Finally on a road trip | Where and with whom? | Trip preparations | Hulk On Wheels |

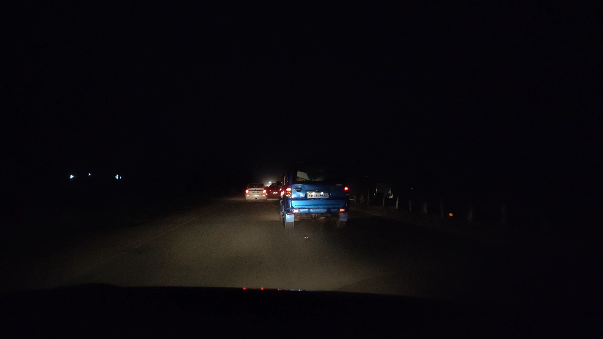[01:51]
ఏంటో అసలు ఫుల్ ట్రాఫిక్ ఉంది ఈ హైవే పైన, పోదామంటే కూడా అవ్వట్లేదు అసలు.